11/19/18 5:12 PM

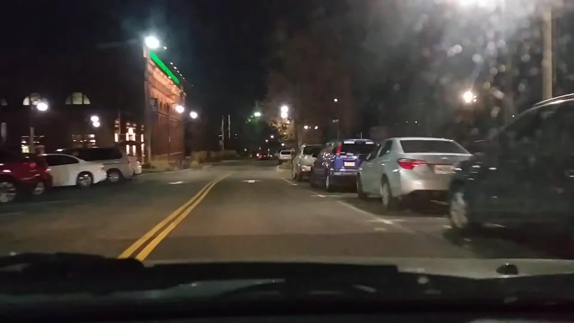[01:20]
This is City Hall right here. Yeah. I'll have to uh... Put this apart for it though.
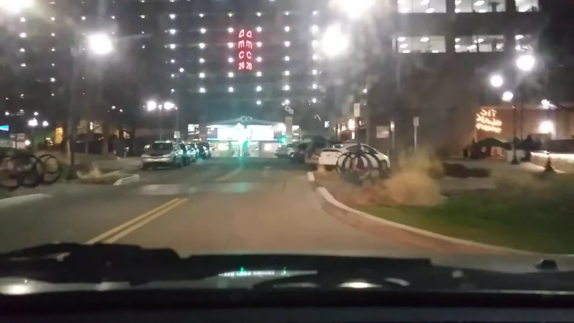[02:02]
Oh there's a spot in there. I'm going to wait for that. I'm going to wait for the car here. Oh there's a bit. I'm going to wait for it. Nope.